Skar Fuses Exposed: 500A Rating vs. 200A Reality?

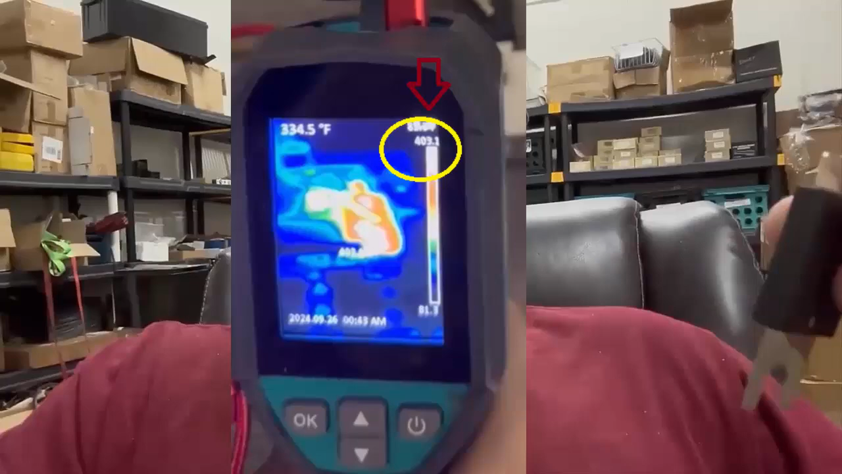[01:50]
On screen: spot 334.5°F
which it's very likely to see more, even if in just short bursts.
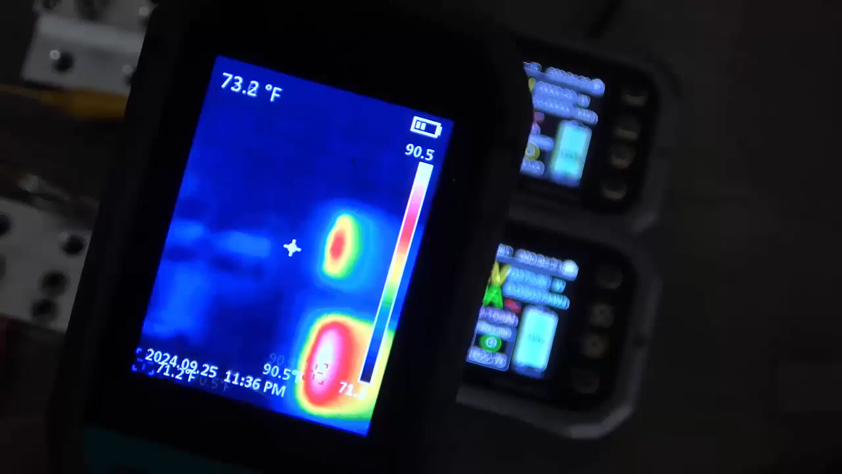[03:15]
On screen: spot 73.2°F
show us the highest temperature on the screen. That is the upper right hand corner.
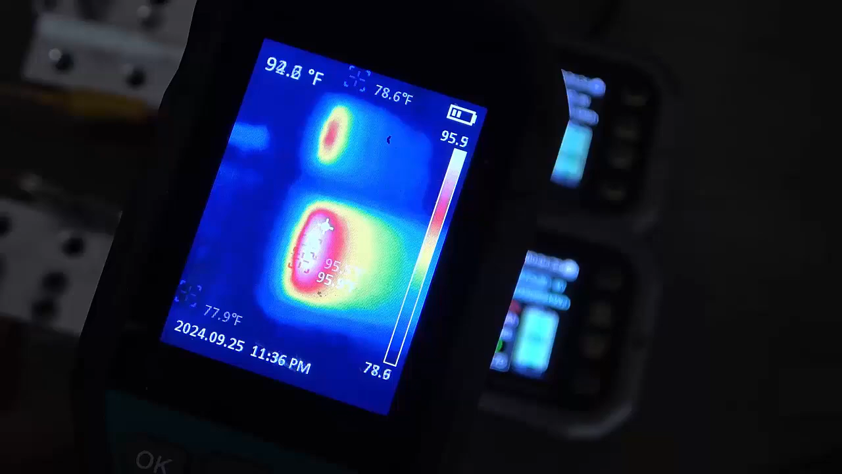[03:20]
Um, you can see right now the highest temperature point is actually the monitors.
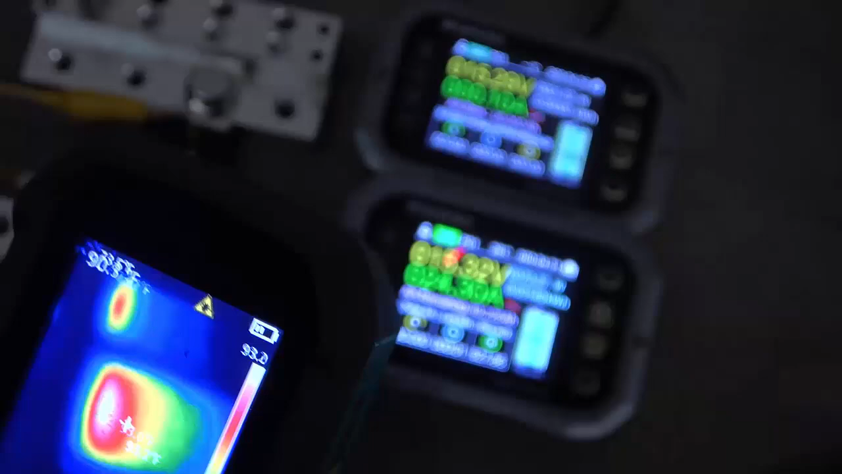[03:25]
If we look over at the fuses, there's, you know, no substantial heat to speak of.
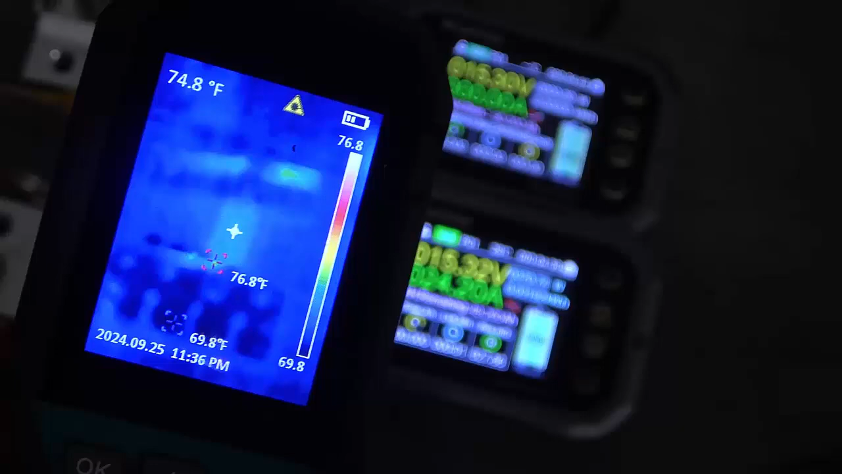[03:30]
On screen: spot 74.8°F, max 76.8°F, min 69.8°F
We're at about 72 or so at the fuse.
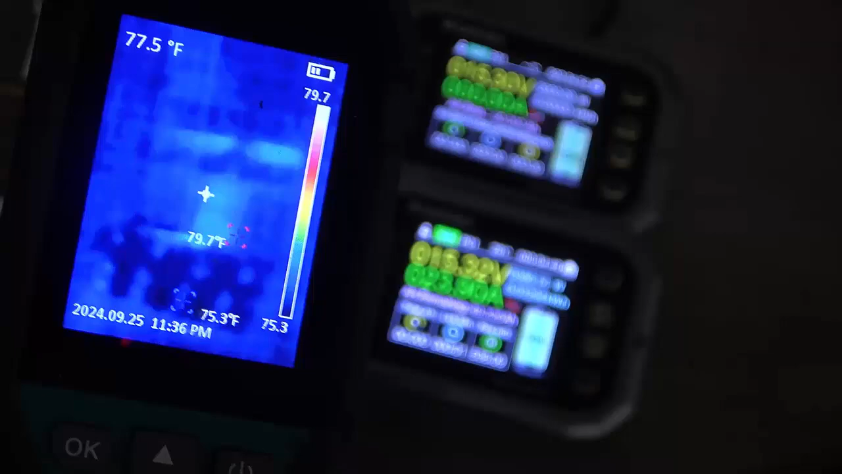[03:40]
On screen: spot 77.5°F, max 79.7°F, min 75.3°F
So, um, we'll be starting off, you know, room temperature
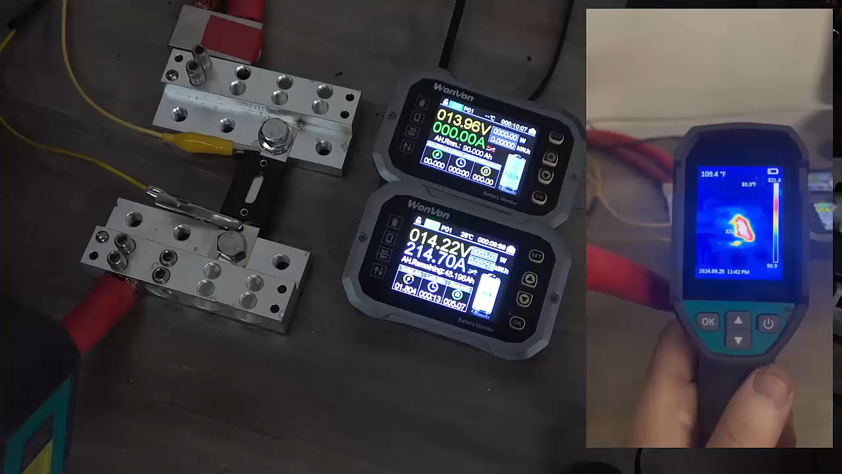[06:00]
we're already up to about 221 degrees. We're at 270 now. We are already at about 300 degrees peak.
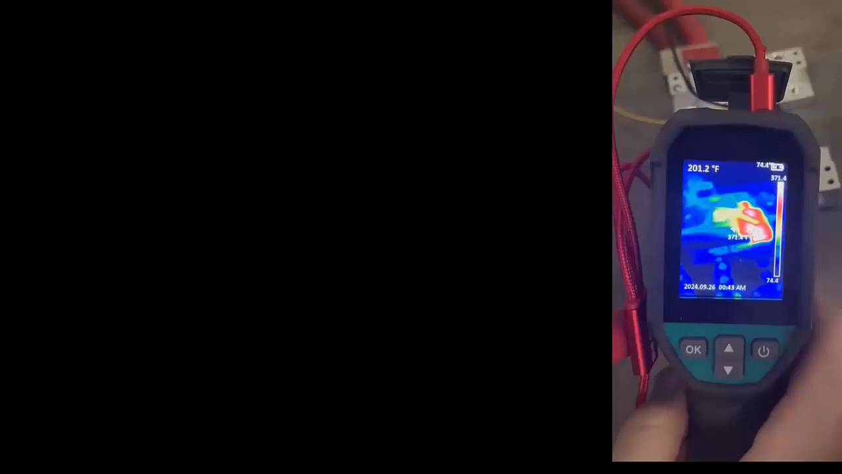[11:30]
On screen: spot 201.2°F
We're at 150. We're at 150.
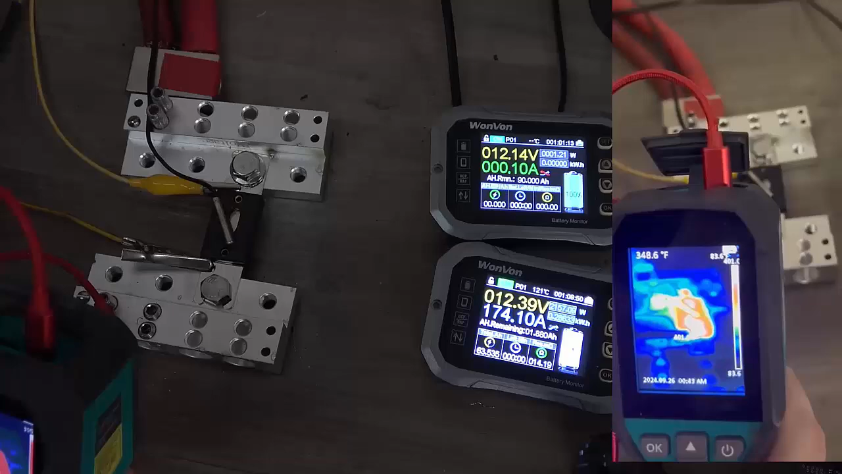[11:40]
On screen: spot 348.6°F
We're sitting at 395 is the highest I'm seeing right now. I know we are seeing over 400.